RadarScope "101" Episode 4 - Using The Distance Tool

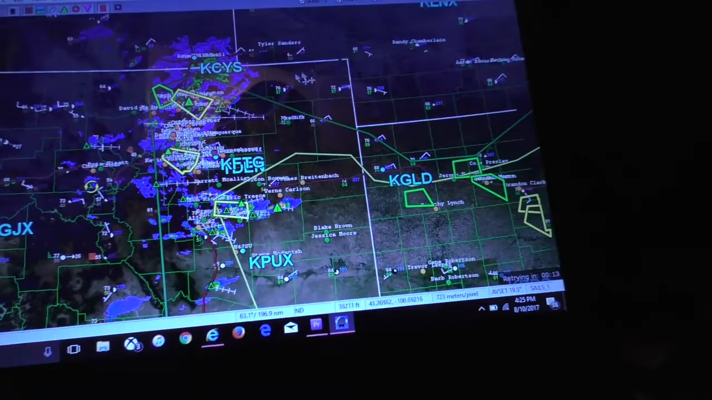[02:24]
So now that I've brought GR Level 3 up, what I'm going to do here is I'm going to go ahead and look at Level 3 in comparison to Radar Scope.